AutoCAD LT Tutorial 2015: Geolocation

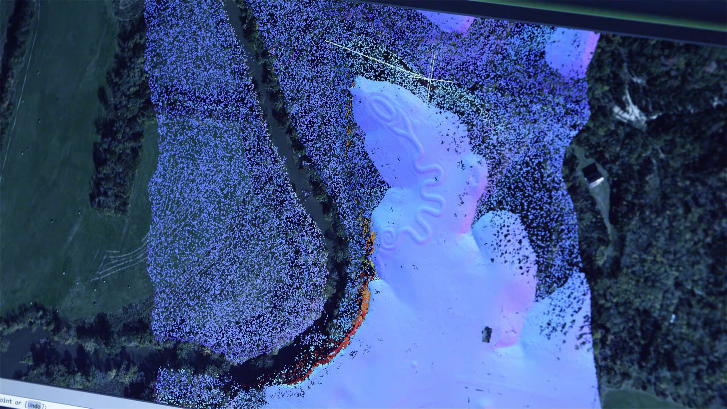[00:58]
The GPS information can be used to automatically position the point cloud within the AutoCAD environment.
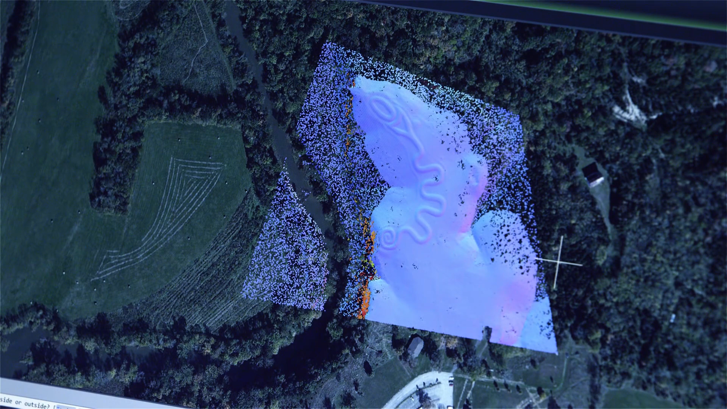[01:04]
One of the key new features in this release is that you can now freeze the live map in the canvas and change details like resolution, map type, or brightness of the area.